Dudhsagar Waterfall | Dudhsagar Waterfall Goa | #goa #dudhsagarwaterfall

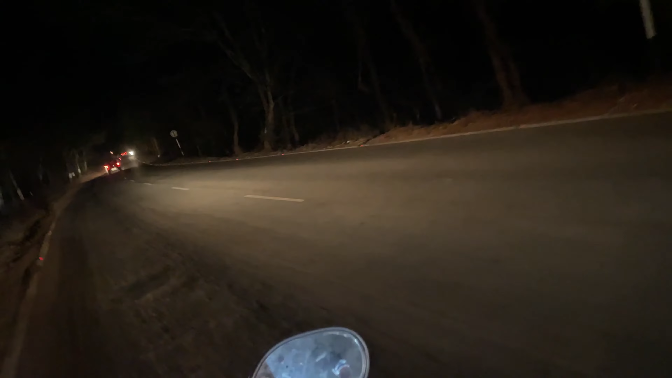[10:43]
पड़े हम अपने सफर के लिए और अभी रात तक गोवा के रात में बिल्कुल जंगलों के बीच और बीच रात में थोड़ा मुश्किल हो रहा है ड्राइव करना बड़ कोई नहीं और वी
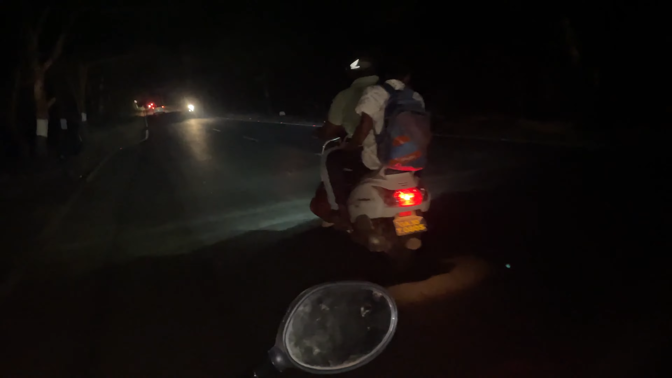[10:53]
बंदे चल रहे है और अपन भी चल रहे है इसी होसले से और और मज़ा भी आरा चलाने में बड़ डर भी है अंदेरा है पूरा दे�